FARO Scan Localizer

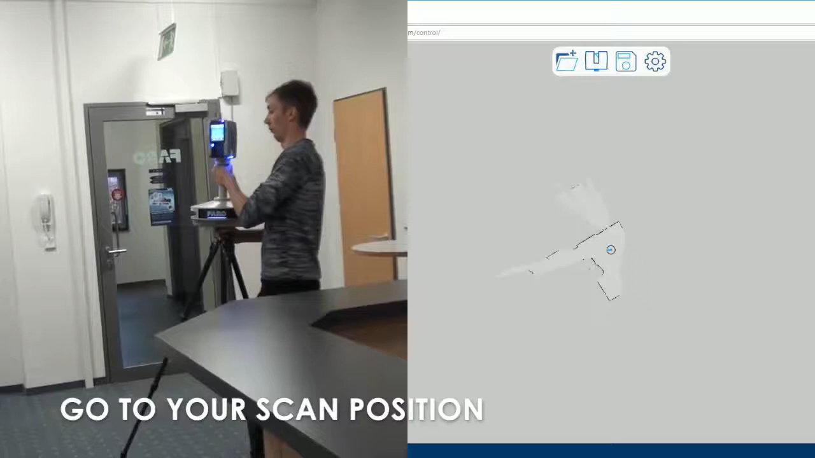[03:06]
Go to your chosen position and initiate scanning from the touch screen user interface.
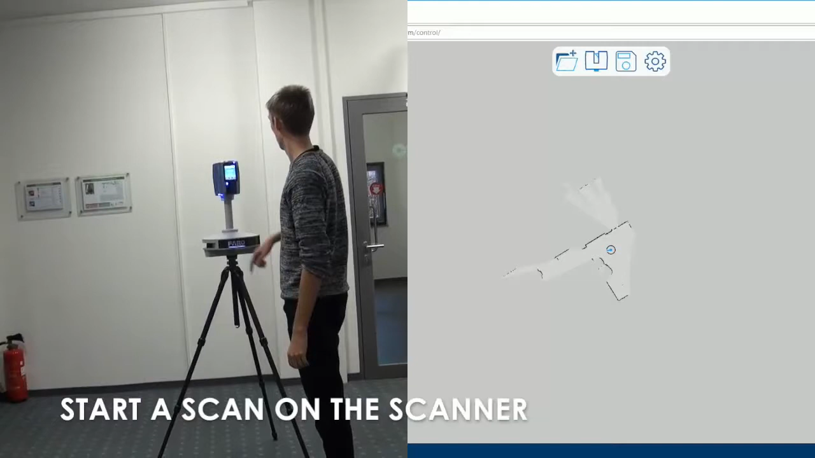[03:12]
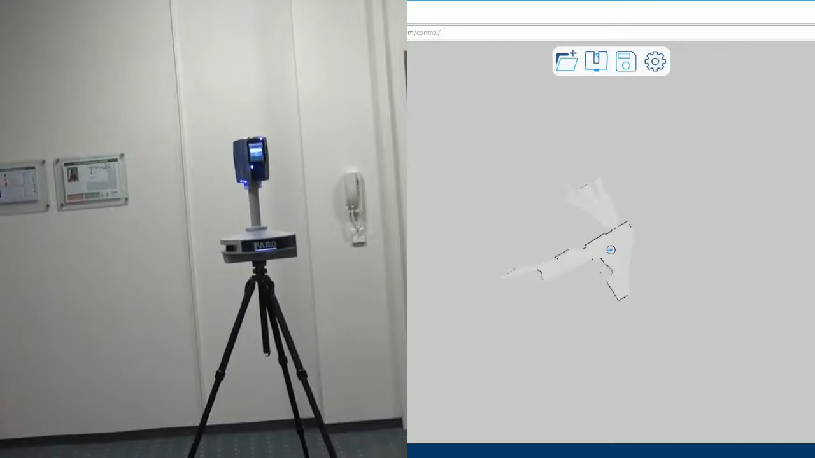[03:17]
At this point, the scanner begins to rotate as usual,
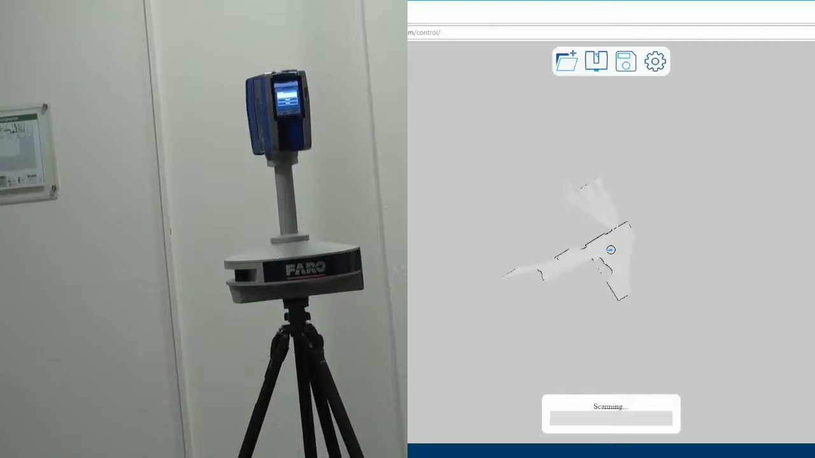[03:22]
but the localizer stays in its fixed position to the tripod.
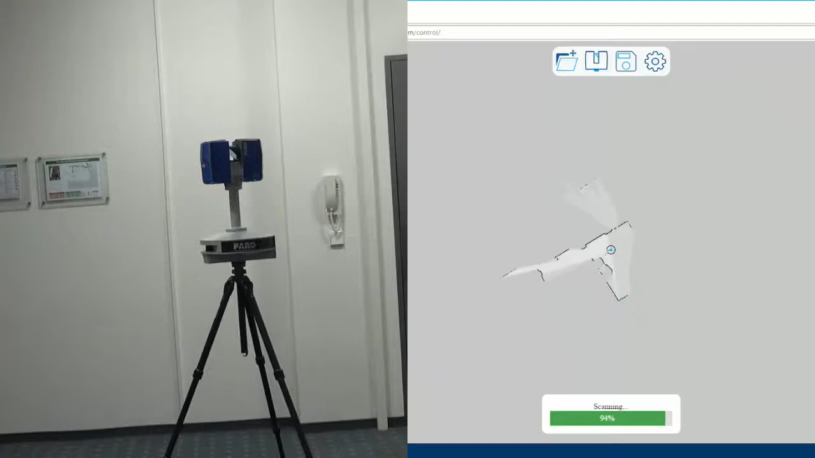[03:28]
When finished, proceed to the next position. Notice how the operator carries the system in an upright position from the rear of the localizer.
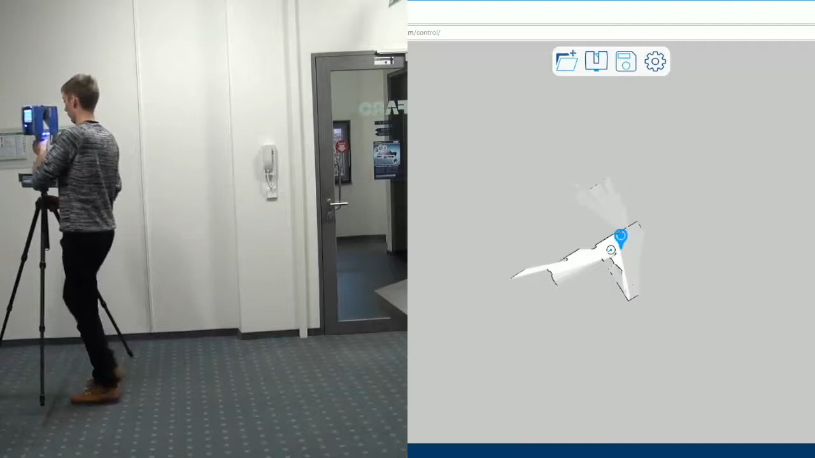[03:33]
Blocking the view of the laser or excessive tilting will result in loss of localization.
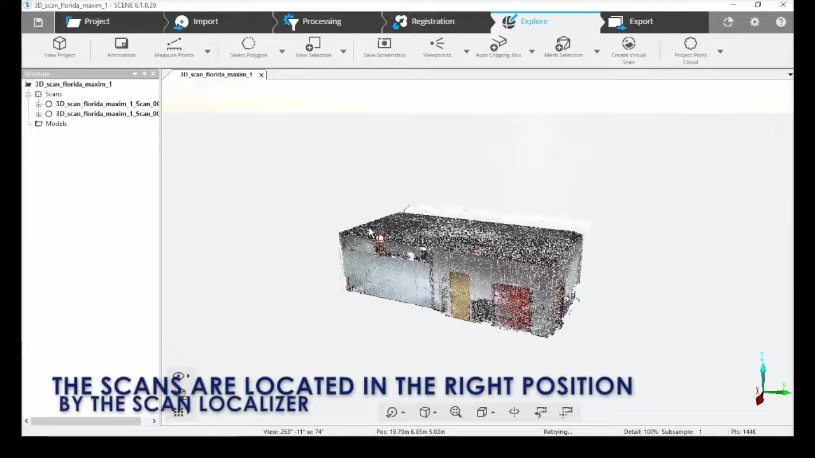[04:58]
To the untrained eye, we have what appears to be a registered point cloud, when in fact,
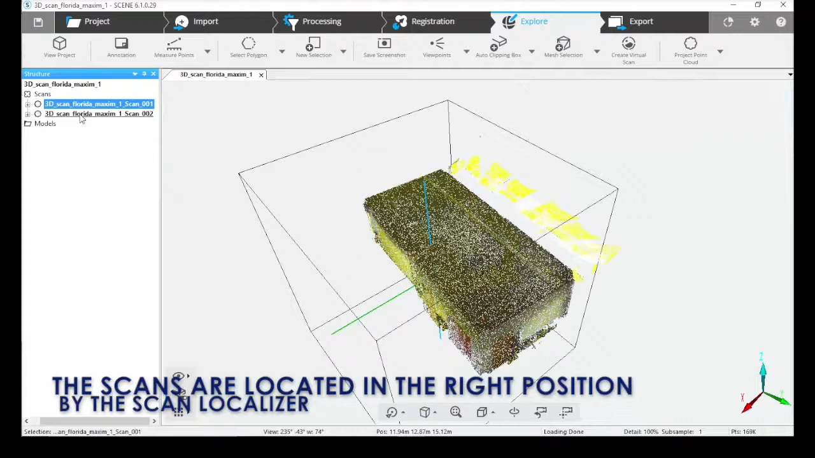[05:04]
these are two scans that populated in their approximate locations because of the scan localizer.
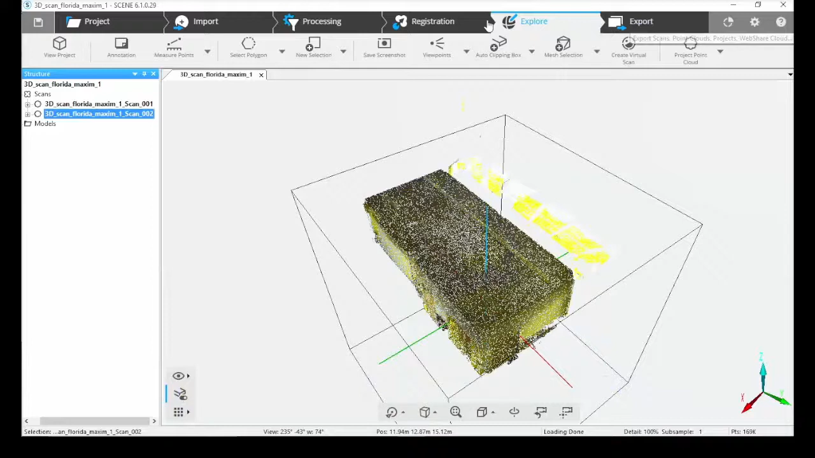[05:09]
The accuracy of the localizer, and therefore the placement of the scans, is good to a few inches.
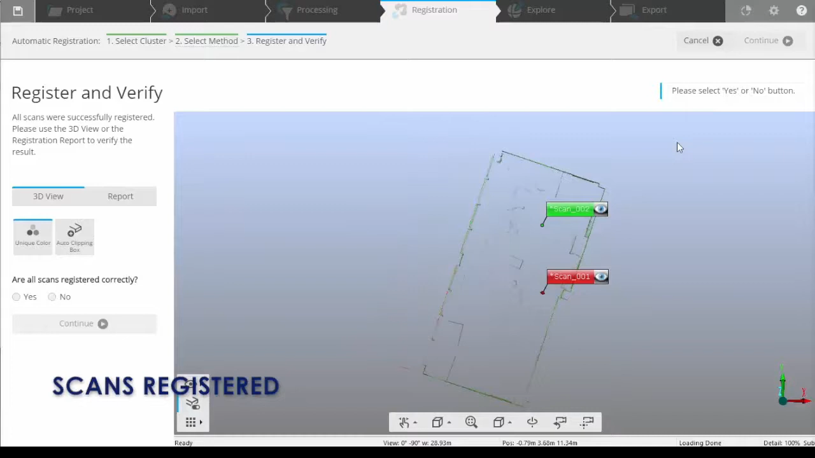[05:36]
you can visually check the point cloud, and reference the registration report offered by scene.